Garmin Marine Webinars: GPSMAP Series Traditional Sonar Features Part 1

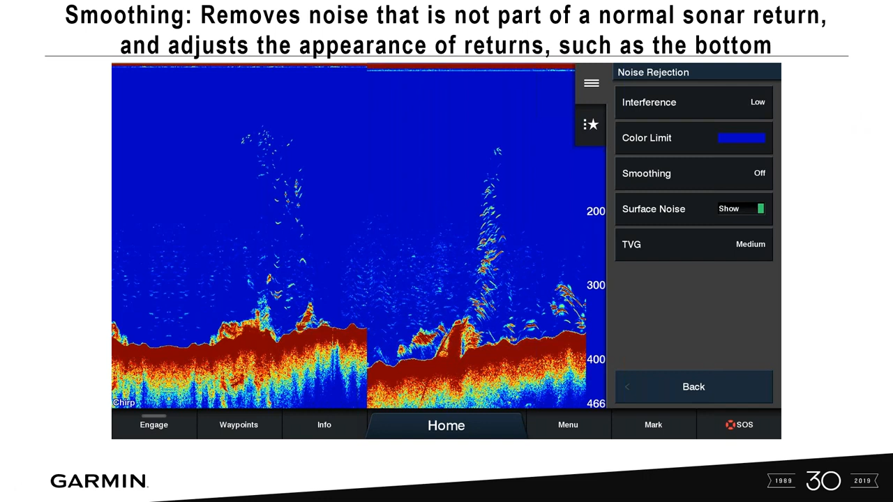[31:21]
Which is not a part of a normal sonar return. And it kind of can adjust that information on the screen itself. Same thing here. Do it incrementally. So you're only removing, don't go all the way up to high on your interference, high on your smoothing, and think that's going to actually help out right away.
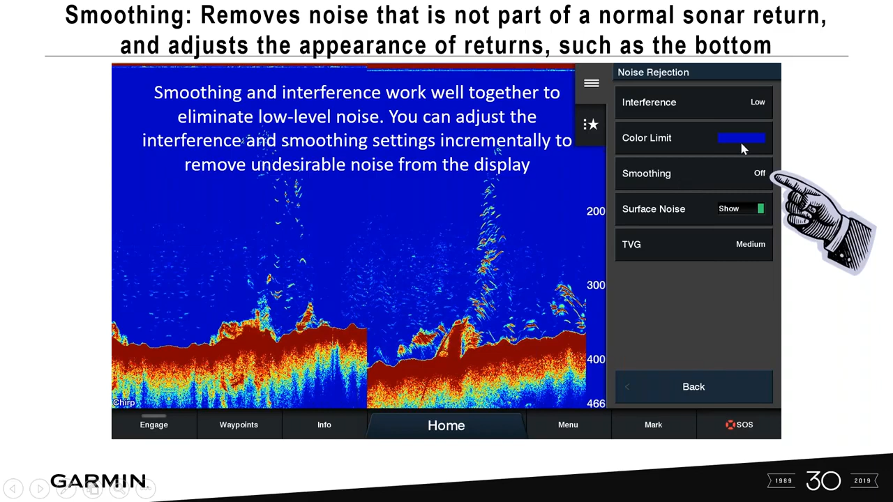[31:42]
Make sure that you're seeing those incremental changes and taking out that noise. So when you set this smoothing to high, more of the low level noise remains than when using interference control. So you're going to have to kind of play around with both settings with, you know, the interference control, the smoothing, and see what is the best for you.
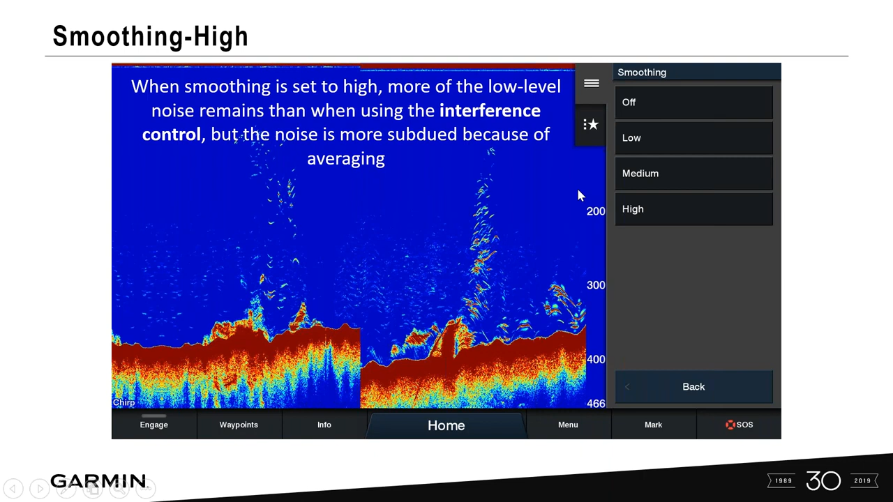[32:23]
And simply it might be you need to reroute your transducer cable first, because these small incremental fixes here might not fix a larger problem on the vessel itself.
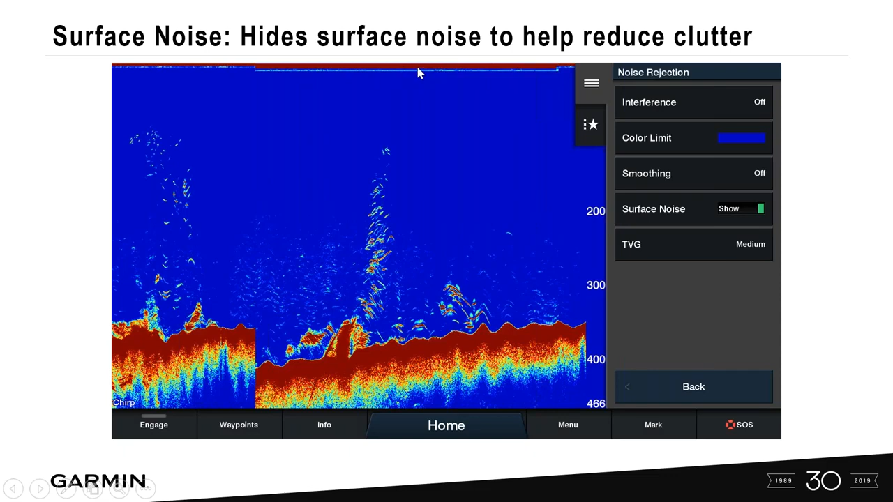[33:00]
And this surface noise that's raining down from the top here is interrupting what I'm seeing on the screen itself. We can go ahead and turn that off. And that's simply coming over to surface noise. It's showing now. I turn it off. Remember, wider beamlets, the lower frequency transducers can show more targets, but they can generate a lot of surface noise. So this is the fact, just turn it off.
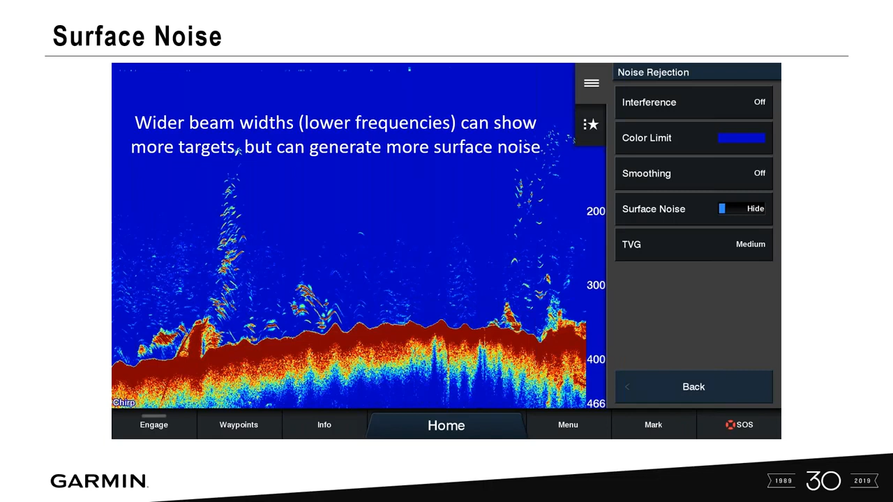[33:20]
And then that way you're kind of cleaning up that surface of the top portion of your sonar screen.
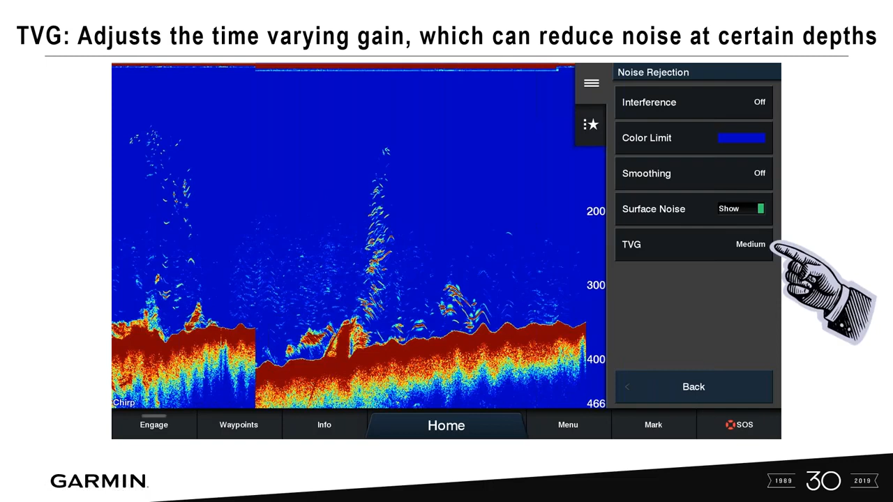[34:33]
Remember how we first cleaned up our gain settings? When we first were showing our frequency gains? We can do this on the screen here by going into TBG and then starting off. And this is just an example. This is not cut and dry. You've got to do some trial and error on your boat to see what time varying gain setting is optimal for your fishing. So, and this is just an example here. If you're fishing in 300 feet, your TBG may be set to medium in your area, but it can be completely different depending on water clarity,
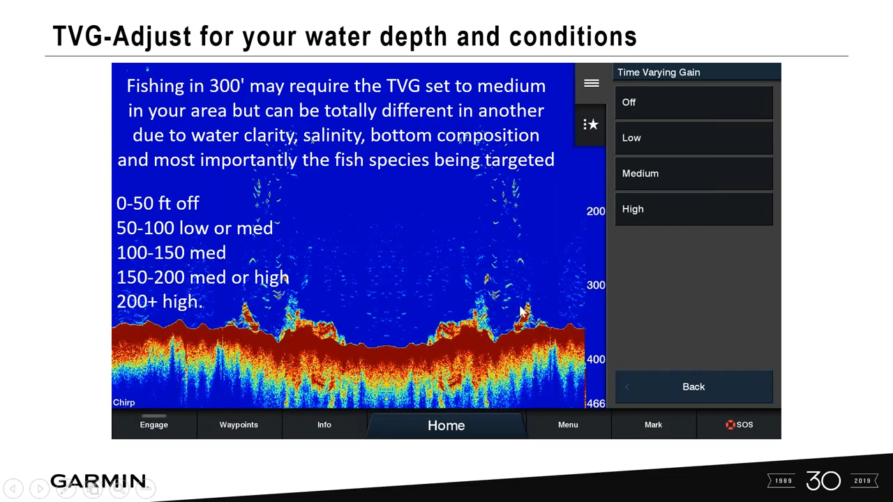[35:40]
turn your TBG up too high and see if that helps to target separate some of these targets here and clean up that picture a little bit easier for you to see.